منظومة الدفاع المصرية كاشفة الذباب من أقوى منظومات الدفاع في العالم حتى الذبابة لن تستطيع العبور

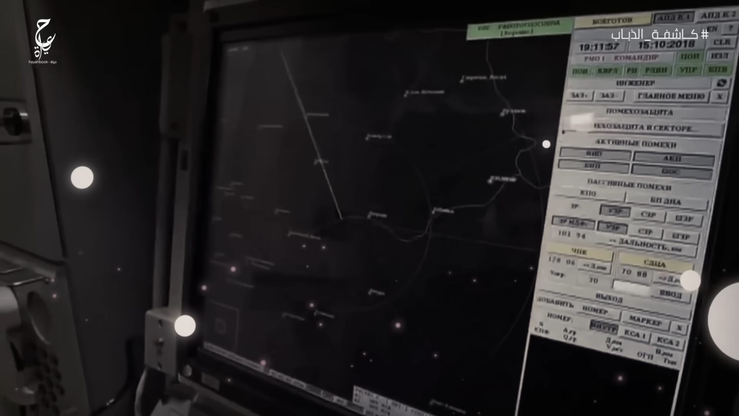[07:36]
مزود بأجهزة تشويش وبيحلق على ارتفاعات
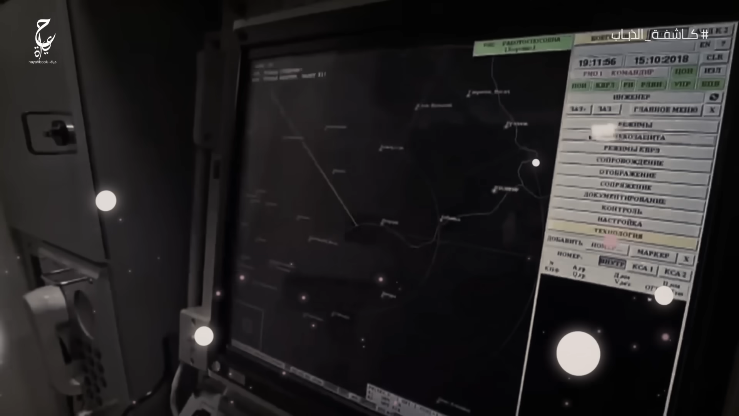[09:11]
كافة ومختلف وسائل الأعاقة والشوشرة وقادرة على اكتشاف